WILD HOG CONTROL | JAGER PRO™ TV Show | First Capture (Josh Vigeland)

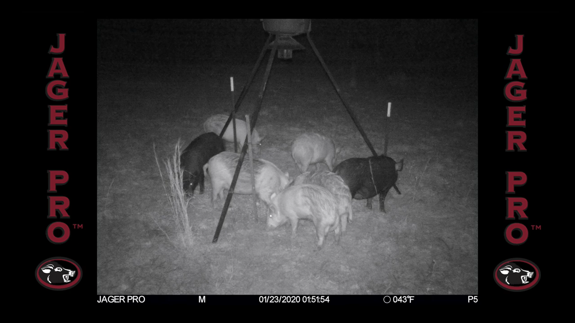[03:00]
As expected, the next morning I checked the Jaeger Pro mobile app for pictures and we have our first look at the intended target. Sounder Intel verifies seven adults.
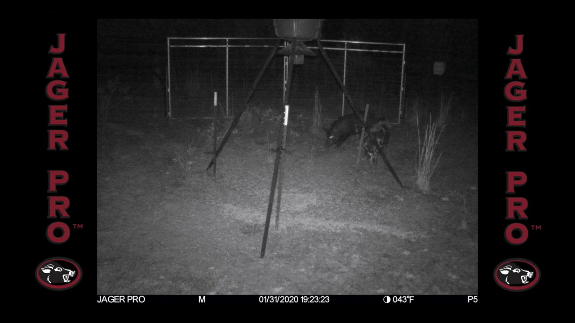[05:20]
After several days, I'm not seeing the entire sounder. I'll get a pick of one or two in the trap feeding, but that's it. What happened? I need to be patient and play this out. 100% capture is the only way I'm dropping these gates.
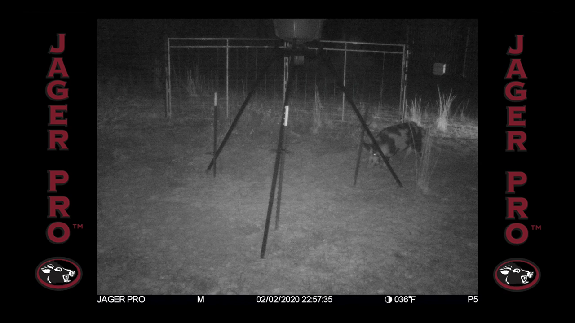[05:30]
Two days later, I get a photo from the mine camera showing 10 pigs.
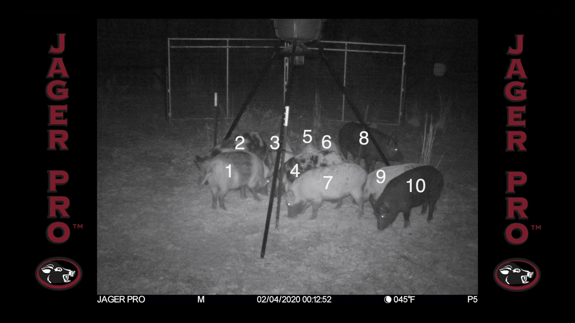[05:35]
Our original sounder of seven has plussed up by three.
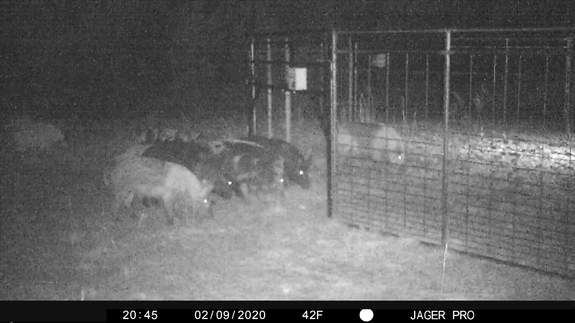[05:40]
It's time to pull some stealth cam footage and study their behavior in and around the gates. As expected, these pigs are nervous and jumpy when approaching.
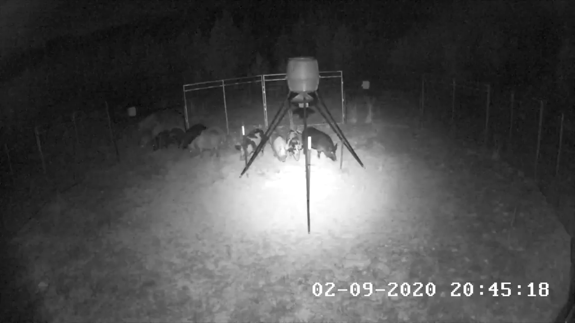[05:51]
A few seconds later, we witness a pig competing for food with others and bumps the panel. That noise was enough to set the sounder off and run it for safety. Several hours go by and guess who's back for some more food. This time, the stealth cam on the left gate catches them. Jumpy as all can be, here we go again.
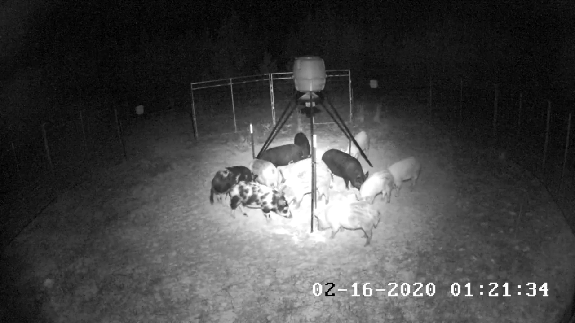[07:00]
The sounder is back and all 13 are in the trap. It's go time. With the push of a button, I trigger the drop gate command on my phone. Both gates drop flawlessly and I have all 13. At this point, I'm ecstatic. Three weeks I've been working this sounder and I came out on top.